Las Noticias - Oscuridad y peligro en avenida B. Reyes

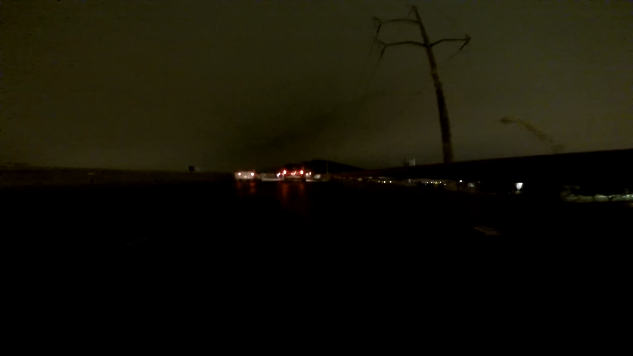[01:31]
El paso vehicular es iluminado por las lámparas que se encuentran en las laterales, sin embargo se obscurece completamente cuando uno llega a su parte alta, o incluso cuando uno de los focos de estas lámparas está fundido.